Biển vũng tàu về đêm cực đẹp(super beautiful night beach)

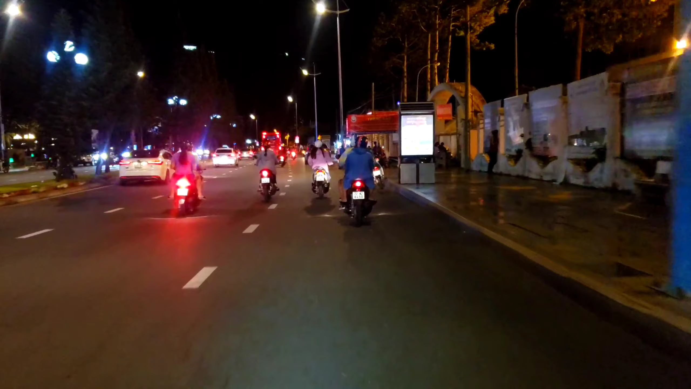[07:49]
Đây là đường phố Vũng Tàu vào buổi tối nha mọi người.
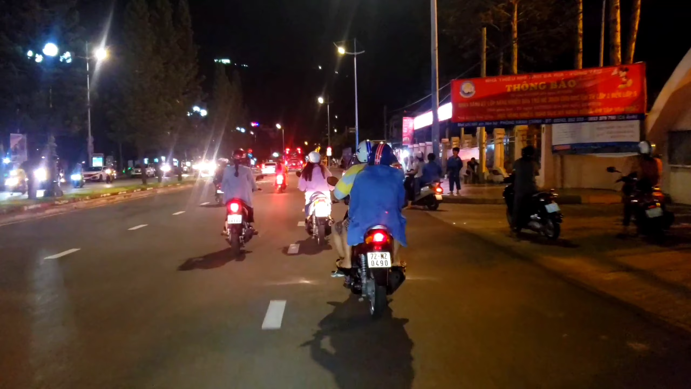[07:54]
Thì đó giờ Vĩnh cũng chưa bao giờ ở ngoài Vũng Tàu được vào buổi tối. Đây là lần đầu Vĩnh ở ngoài Vũng Tàu vào buổi tối nên cũng muốn quay thử lại. Quay lại làm kỷ niệm.
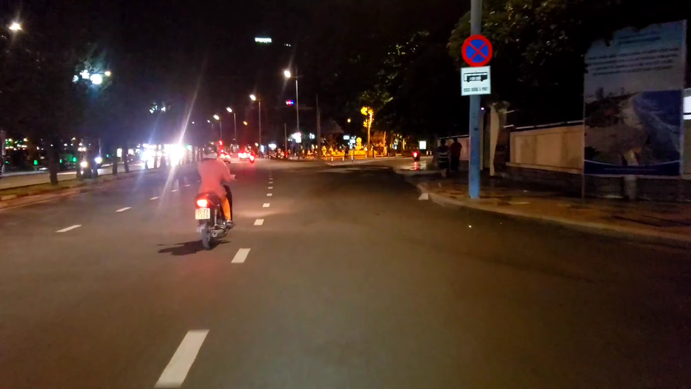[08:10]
Để về so sánh coi Vũng Tàu về đêm nó sẽ khác Sài Gòn về đêm như thế nào.
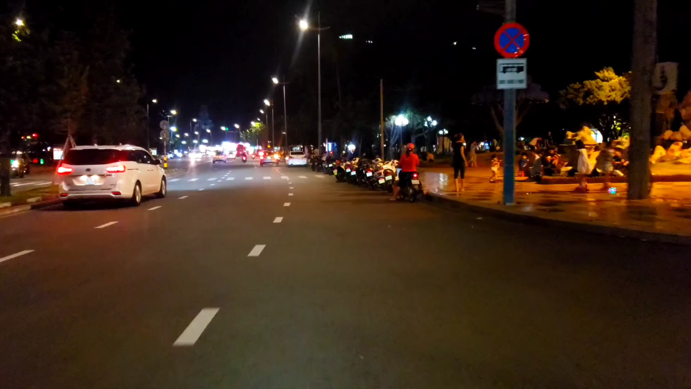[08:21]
Mọi thứ nó cũng lộng lẫy, đèn đuốc đồ sáng đẹp nha mọi người. Trên ngọn đồi trên đó có một cái hàng chữ
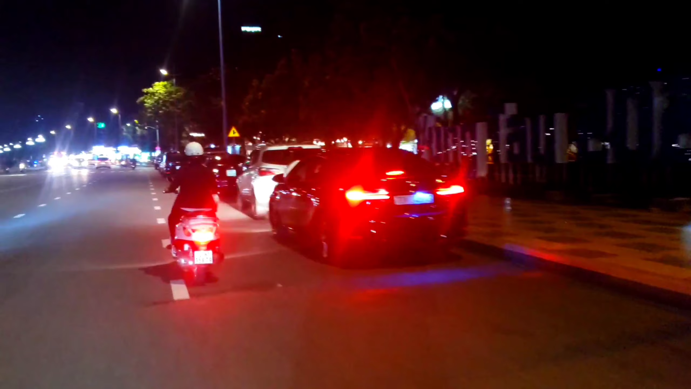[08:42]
đó, ở đây có cái công viên đó mọi người ơi. Đèn quá trời quán ăn.
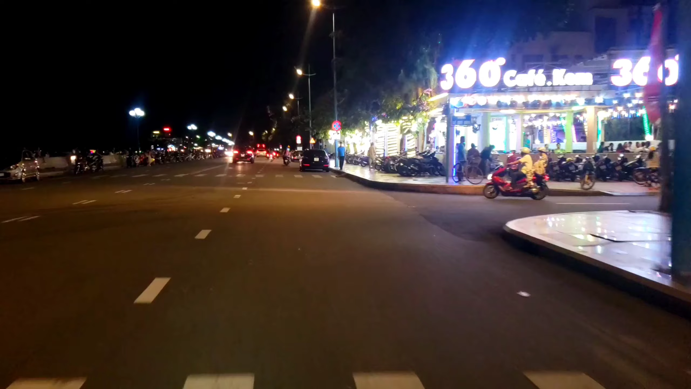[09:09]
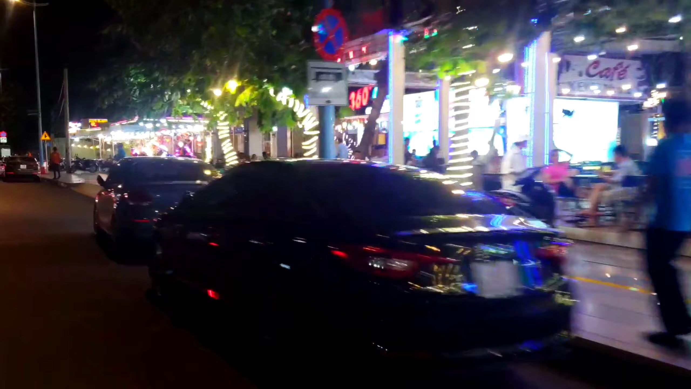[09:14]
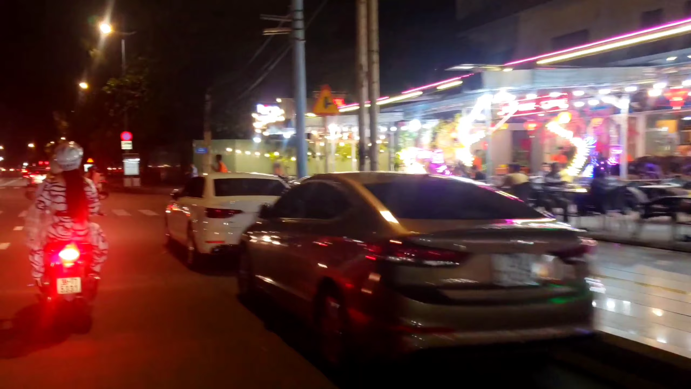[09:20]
Bên kia nhìn qua đẹp hơn đúng không em? Cái view này từ bên kia nhìn qua đẹp hơn mọi người ơi. Khi mà mình chạy qua đây thì nó không được đẹp lắm.
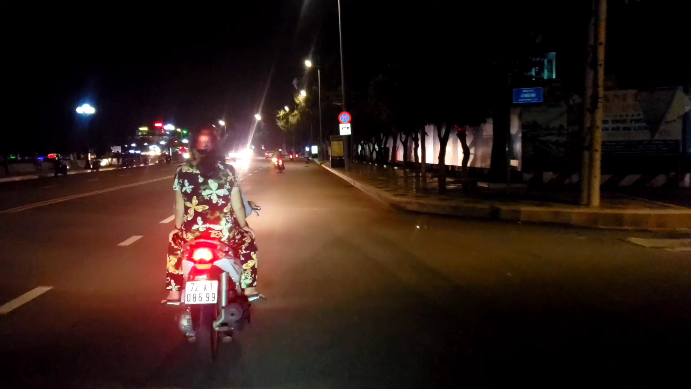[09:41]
Từ bên kia nhìn qua thì đèn đuốc nó sâu xuống mặt nước nhìn đẹp lắm. Nhưng mà khi mình chạy qua đây thì nó cũng bình thường. Bây giờ này bên đây nó có một cái quán hòn rù rì,
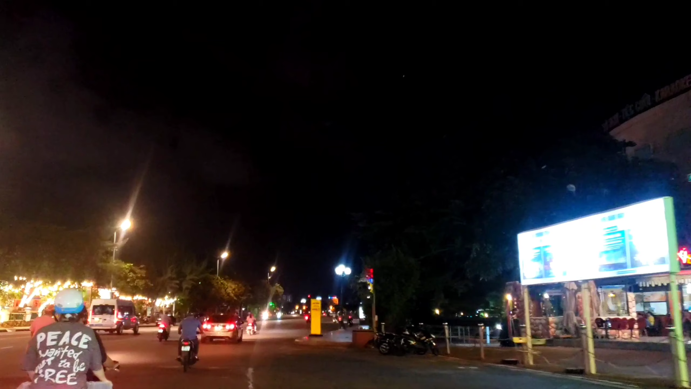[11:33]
Đó bây giờ Vĩnh đang trên đường chạy về, Vĩnh sẽ ra
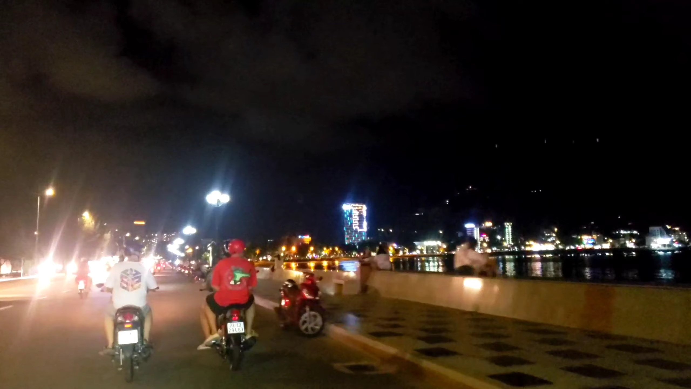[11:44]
biển thổi lên lồng lộng, rất là nhiều người ngồi cặp trên cái thành này ngồi chơi nha mọi người.
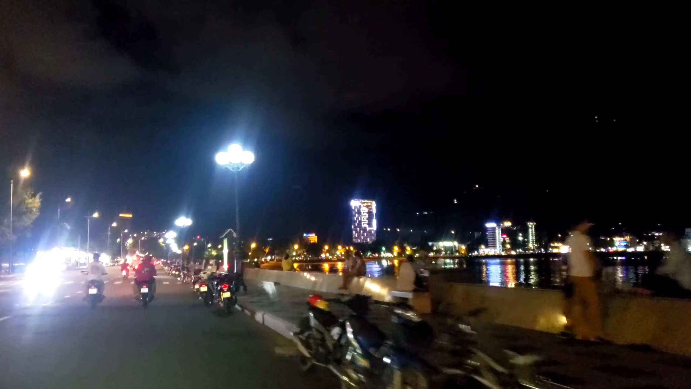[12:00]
Hiện tại là mình đang ở trong chợ đêm Vũng Tàu nha mọi người.